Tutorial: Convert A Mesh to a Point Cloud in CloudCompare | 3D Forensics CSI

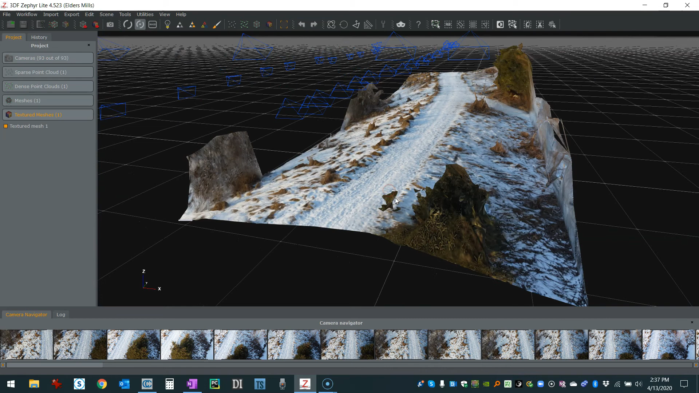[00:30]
there's some artifacts here on the side but if you just look at the path which is really what i was interested in and you get close you can see that meshes make things pretty crisp and clean but
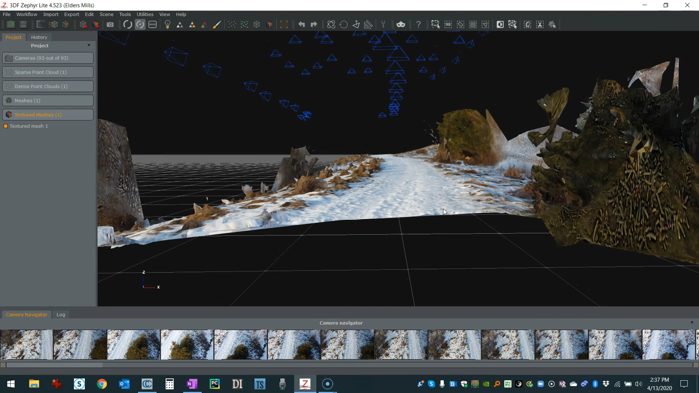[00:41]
the source data for that is a point cloud and if i get that back on here i'll show you what that looks like here just give it a second all right so there's the point cloud now and one thing you're going to find is with photogrammetry packages if you use the point cloud that it first generates and i'm just going to rotate around here you'll see that there's quite a bit of noise
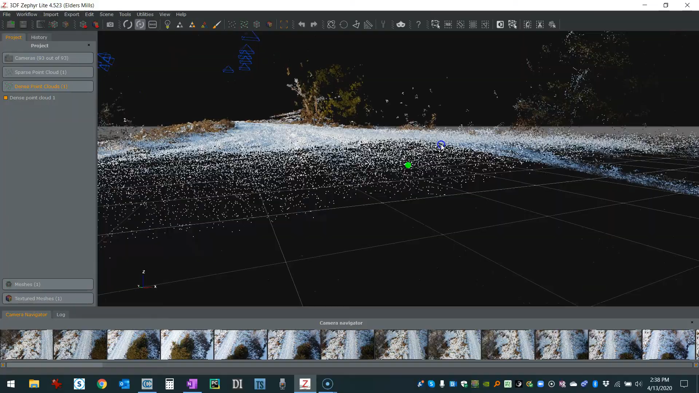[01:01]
you'll see it's kind of fuzzy and that's really typical of a lot of photogrammetry
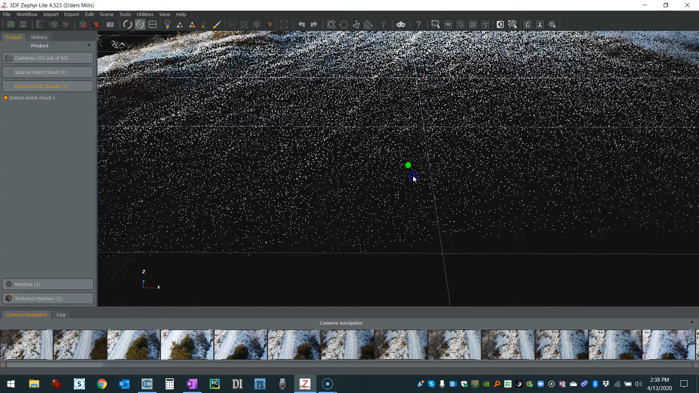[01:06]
programs especially where you have like a white color or flat
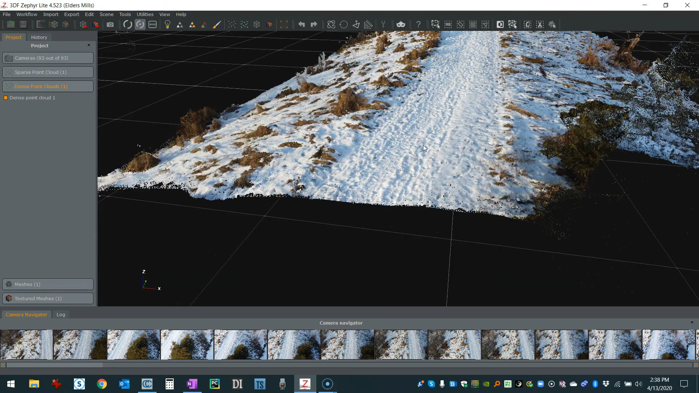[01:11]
colors and stuff now there's a bit of texture here with shading and stuff that it's able to do a pretty good job but if you just use the point cloud there's quite a bit of noise so converting it to a mesh
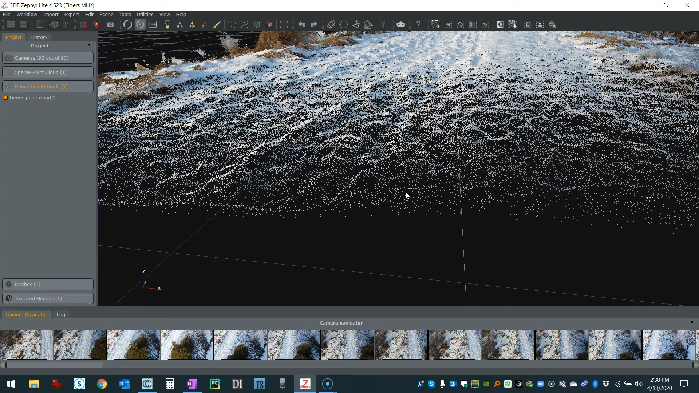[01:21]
will clean it up and then from the mesh you can convert it back to a point cloud so next question why would you convert it from mesh back to a point cloud
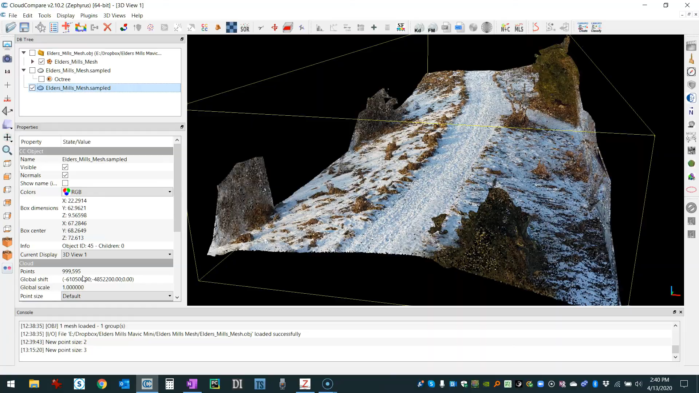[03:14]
595 so it's it did its best to get it about a million points and you'll see that this point cloud now actually let me turn on the previous one that i had because it was a little bit denser if you look at this point cloud and you compare it to what i had shown you before you'll see
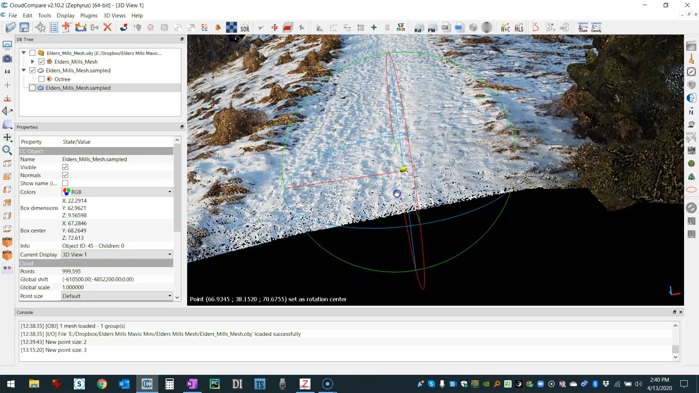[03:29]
that it's a little bit cleaner or actually a lot cleaner because this came from a meshed surface so if you compare this and if i go back to 3df zephyr which was the original point
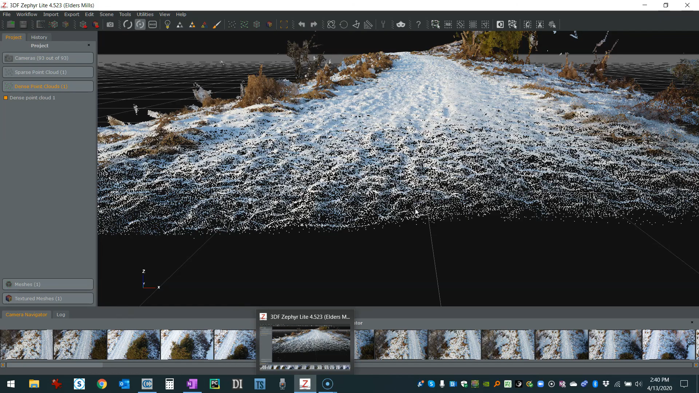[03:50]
cloud you'll see that this is a bit noisier okay so a little bit more noise here when you convert it to a mesh it's going to clean it up and then you can convert it back to a point cloud the other thing that happens when you convert it to a point cloud is that it's going to
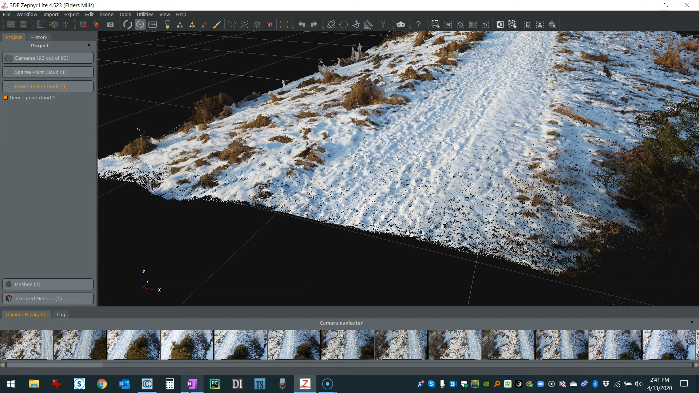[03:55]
sample the colors on the mesh as well so if i go back to cloud compare the colors that we're getting here are not just the vertices but also the filled in spaces between the vertices on the little patches so it textures
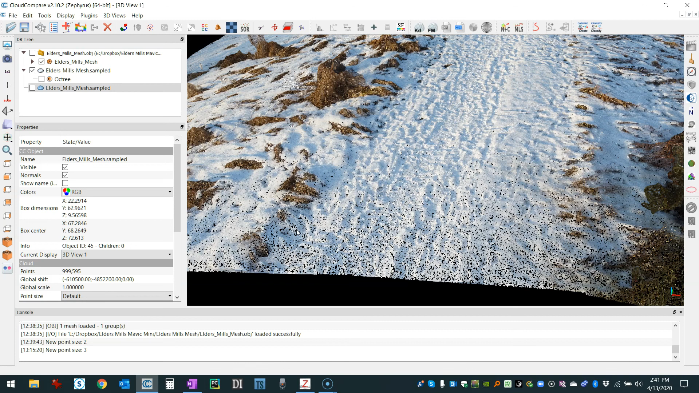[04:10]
it projects the proper images from the photographs that were taken and you get some really good quality point clouds doing it this way so really simple to convert this over
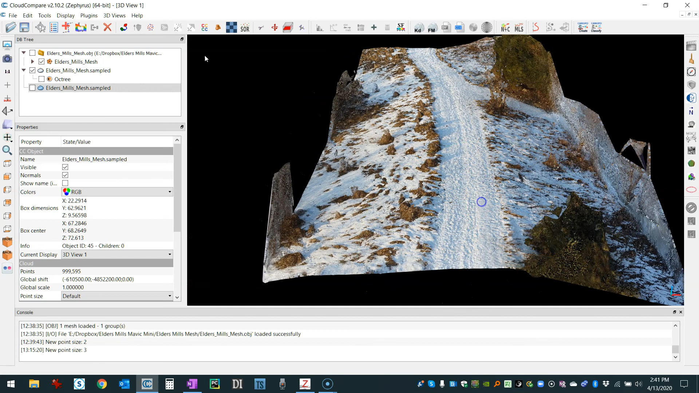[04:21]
just click on your mesh and then just click on this button here sample points on the mesh and then you can choose how dense you want the point cloud and that's about it that's really all it takes you